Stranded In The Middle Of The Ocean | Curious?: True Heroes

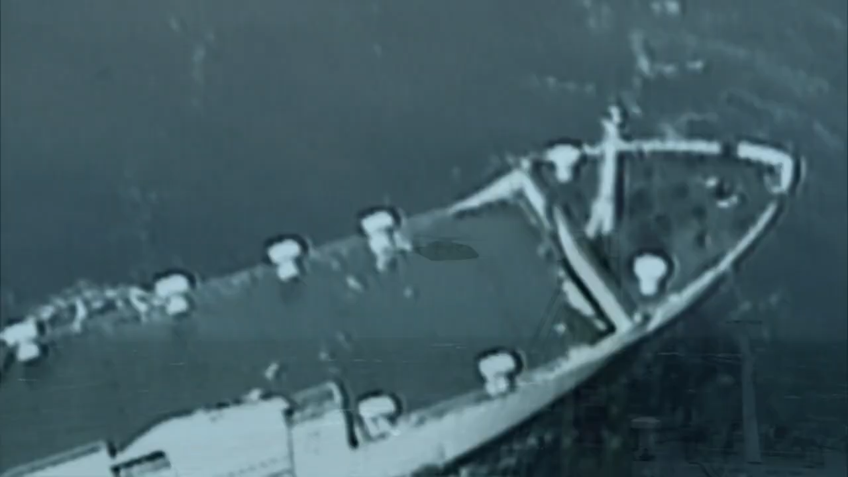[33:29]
Thibault must keep the helicopter at a constant equal distance from the ship.